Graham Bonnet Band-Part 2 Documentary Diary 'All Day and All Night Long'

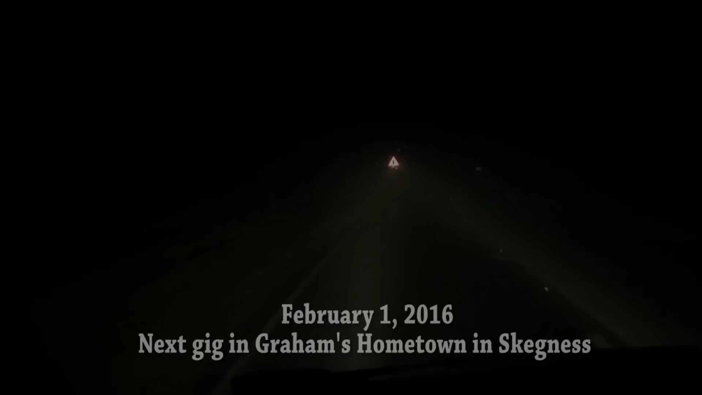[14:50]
so we're on our way to Skeggy Skeggy Vegas Skeggy and where are we living 8 o'clock at night
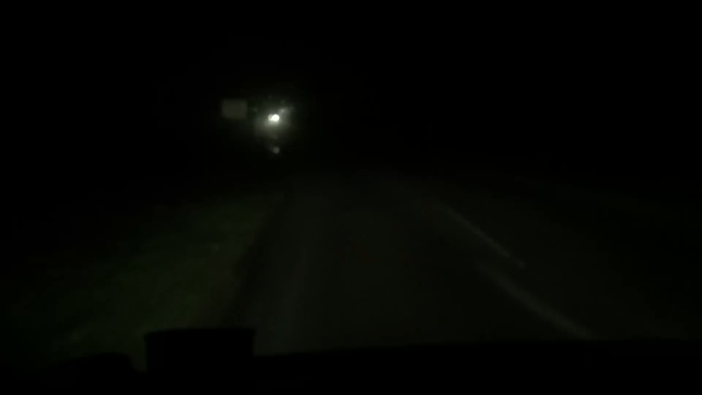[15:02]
can't see the hand in front of your face it's so dark and foggy house from Baskerville there we go now it's clearing up for like two minutes belch that's a boss so we're almost at Skeggy and a lot of fog a lot of rain having to drive very carefully in the rain